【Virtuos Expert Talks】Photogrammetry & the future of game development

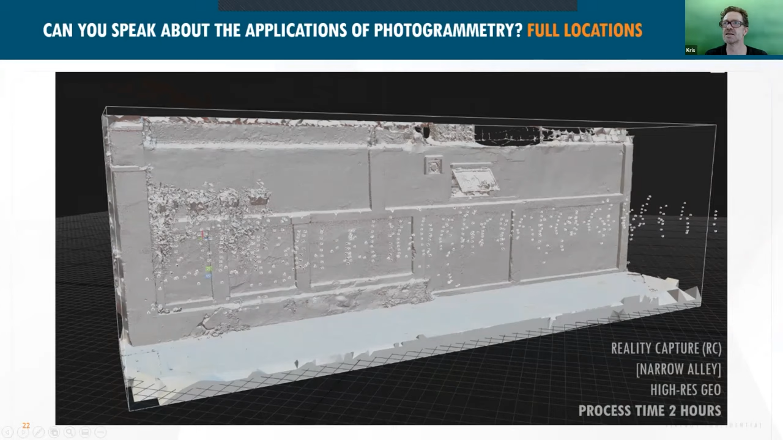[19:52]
you know there's a lot of shots taken from this but you can see all of the interesting details that you might lose if you were to try and do this on an individual asset by asset basis um you know and this only took a few hours you know two hours to process it in reality capture um
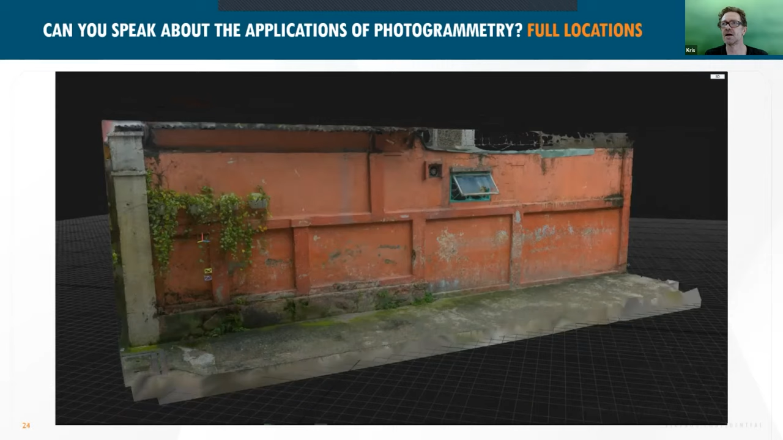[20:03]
and then you know another couple of days to clean it up and get it into get it into unreal the plants would need to be redone but at least you've got a good basis there and then you have these little random items like the window to nowhere and the fan and you know wonder what's behind that window kind of thing um
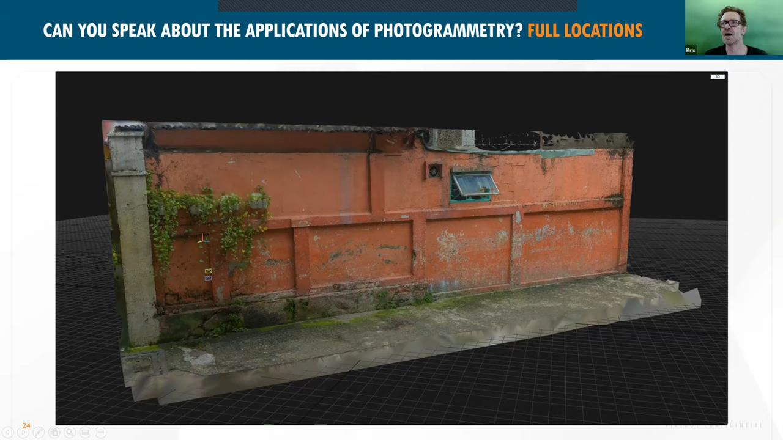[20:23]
then there's something else that i'm starting to experiment with and it's the idea that you can use it for a stylized workflow now often people will use a photograph as the inspiration or even the basis for a stylized texture they might texture it with a photograph and then paint back over to get that hand painted look but they're using that photograph as the starting point um i've been playing around with the idea of using photogrammetry as a starting point particularly for really organic
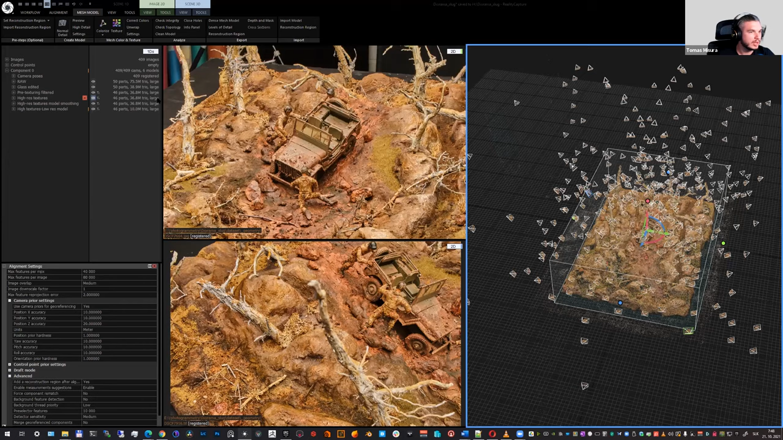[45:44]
basically it then i went to the mesh model and clicked on high detail to get high resolution mesh and this is basically what i got i'm just going to shortly show you the model and disable type points and also camera
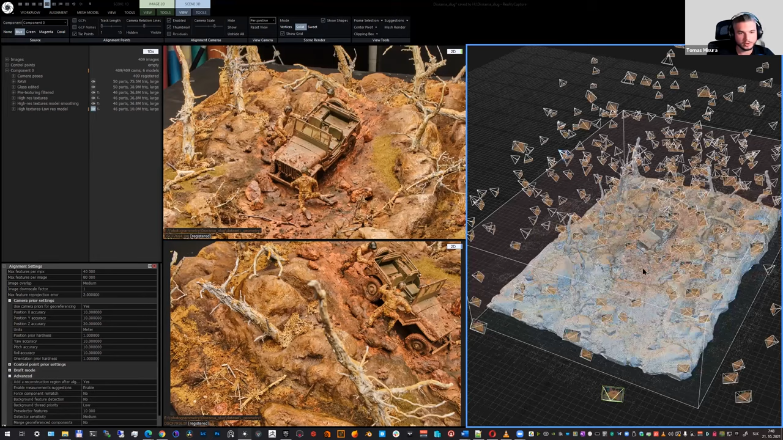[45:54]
positions so this is basically the model i got i also had to filter out some parts right here because um there was some specularity in this window so all i needed to do was basically just to create a selection i also have it here on the video which i can show you
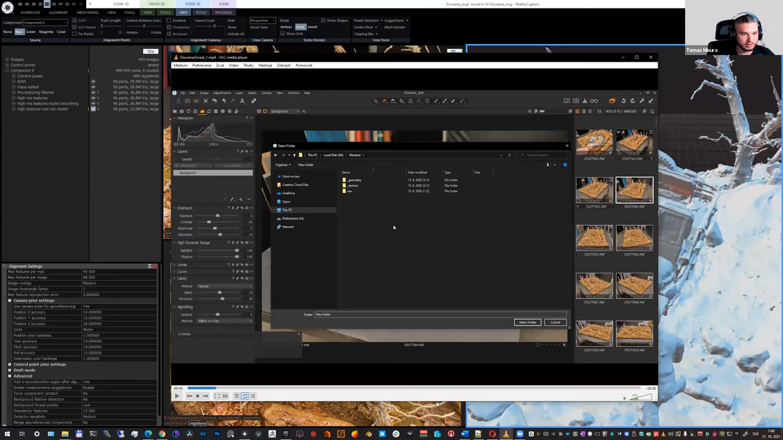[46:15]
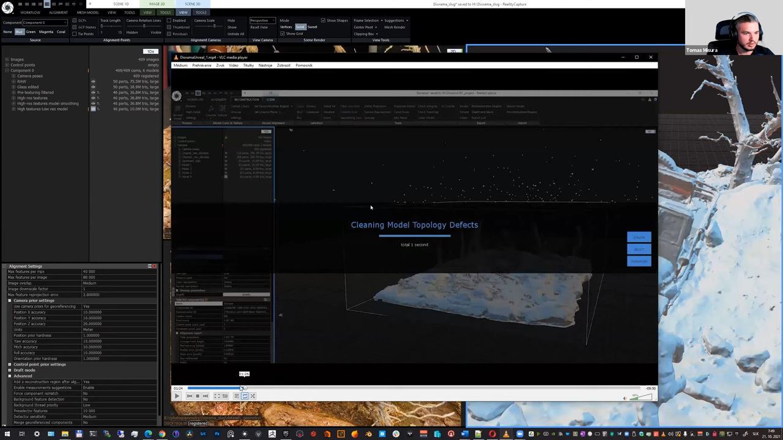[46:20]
and yeah it's right there so basically i just had to select this part
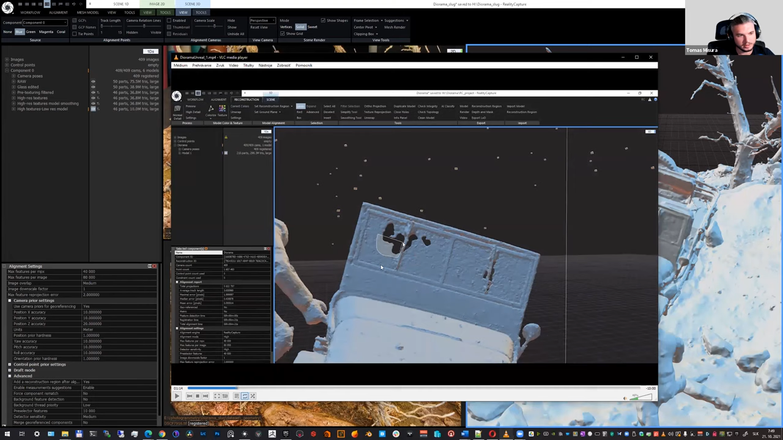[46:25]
and then get rid of it with the filter selection tool you can
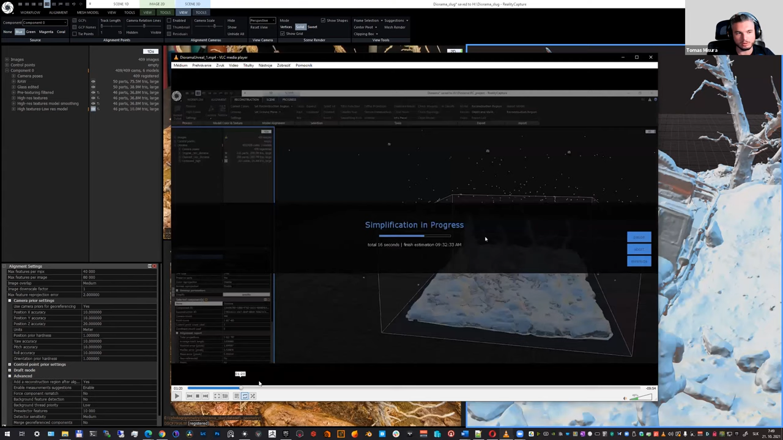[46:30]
also do that in like any other application with no problem so you can export the model then put it back to reality capture
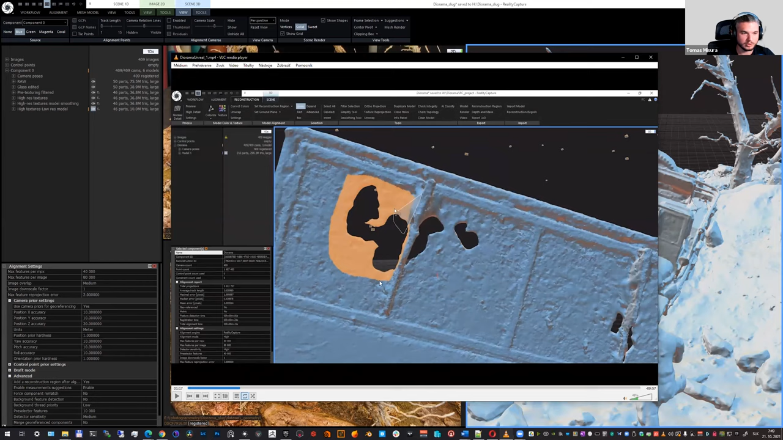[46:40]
and go on with the process but i like to do it in reality capture because i don't have to use any other program then i just use a clean model tool and this was
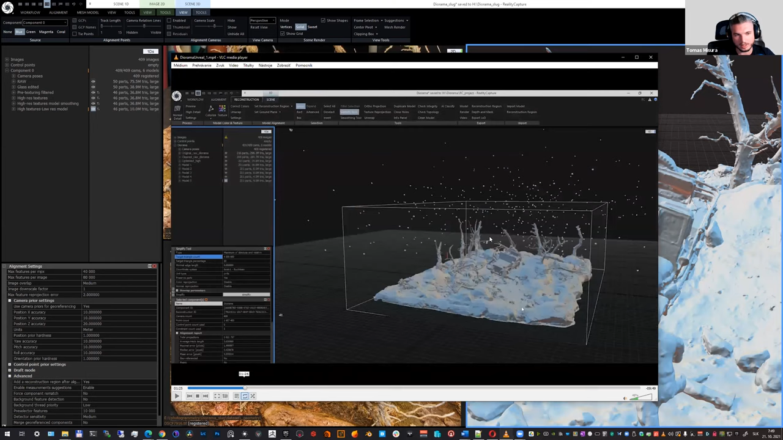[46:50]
actually it um i got this like closed already without any holes uh then i just went
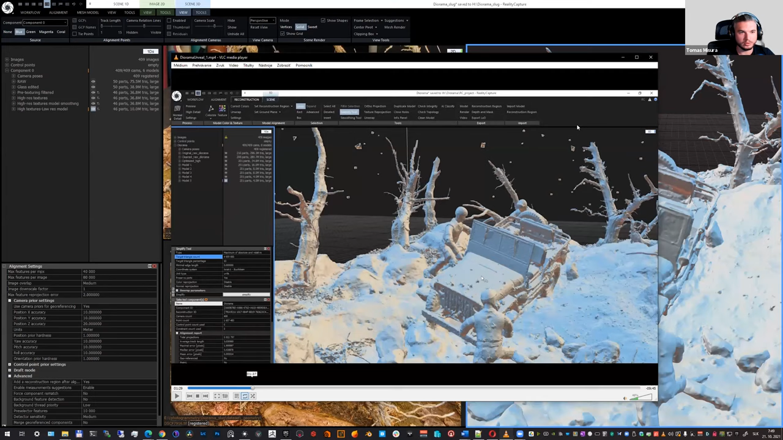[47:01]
to the texturing process using uv unwrap and um yeah this is the actual part uh so this is how the uv unwrap would look like if i would just fill in with the charts
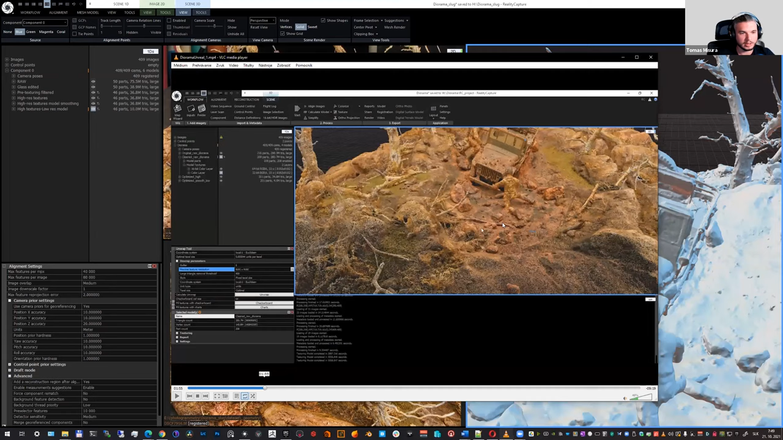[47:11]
and yep this is basically it uh the last part was the simplification process which
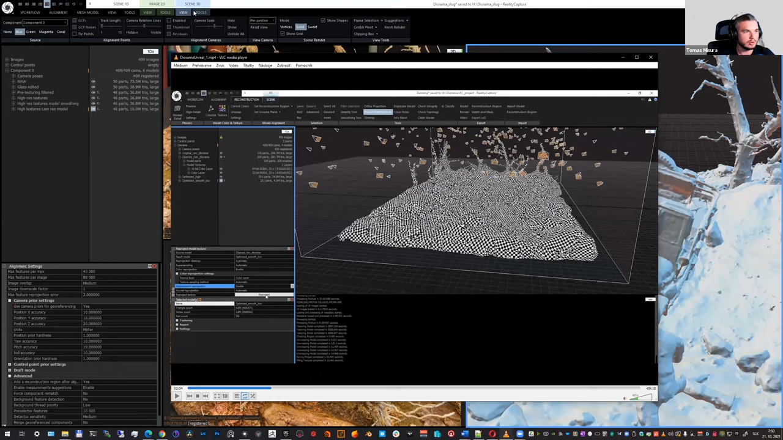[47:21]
you can find after we will click on the 3d scene which is right here then going to context tab for that window and going to